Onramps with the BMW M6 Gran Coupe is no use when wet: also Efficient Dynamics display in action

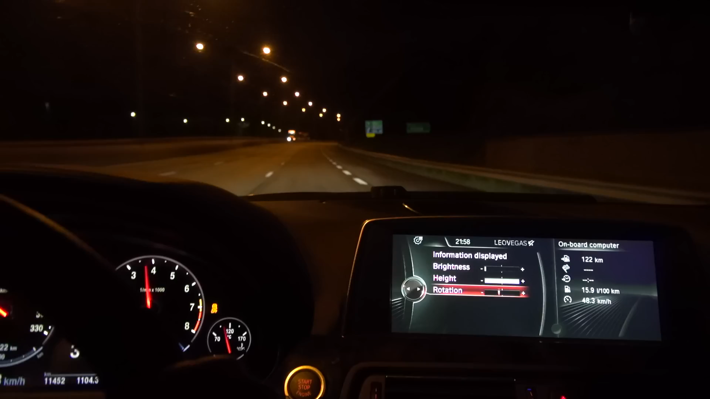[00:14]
it must be completely dry and you really must be aware of what you're doing. So like going 50 here and then second gear, that's quite dry actually.
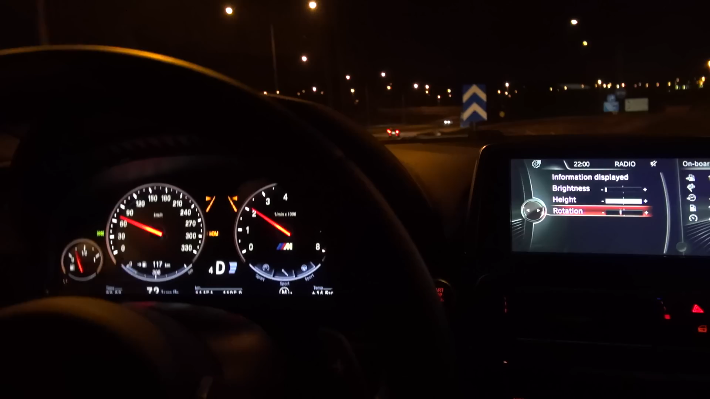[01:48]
Now you can see, everything is on the most boring setting.
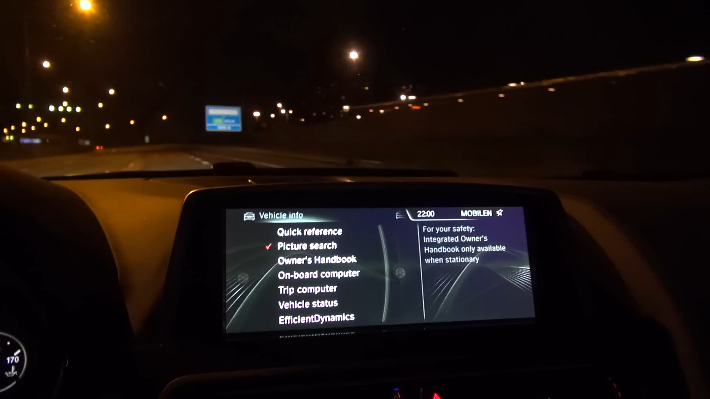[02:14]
So far you have all these things to play with, so you really don't have to bother about speed if you want to take it easy.
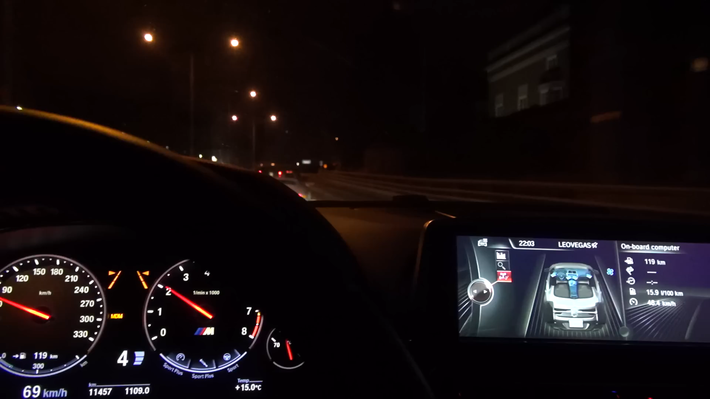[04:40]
Yes. See? It's red. This red thing on the panel. It keeps the distance automatically. Or it should. Yes. See this red thing.